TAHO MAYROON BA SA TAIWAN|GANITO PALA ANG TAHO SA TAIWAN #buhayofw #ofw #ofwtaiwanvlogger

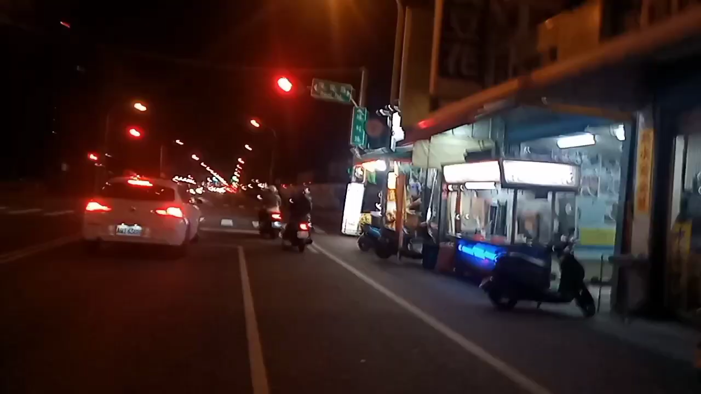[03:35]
Ay maganda, wala lang silang harang. Ah, sarado na ba? Bukas pa.